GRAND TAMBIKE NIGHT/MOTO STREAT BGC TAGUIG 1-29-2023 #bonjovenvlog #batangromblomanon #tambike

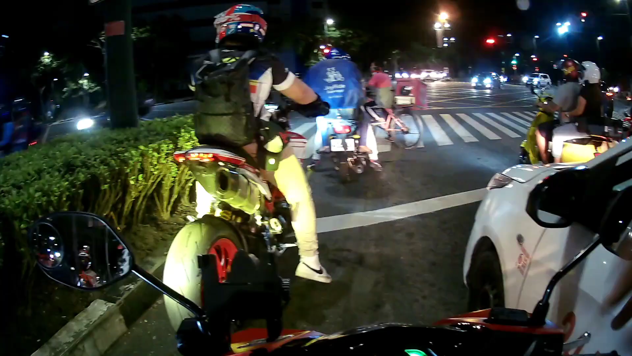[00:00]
Kaka Ducati Kaka Ducati course Grabe yung gulong nya Wow Ahabulin natin Wow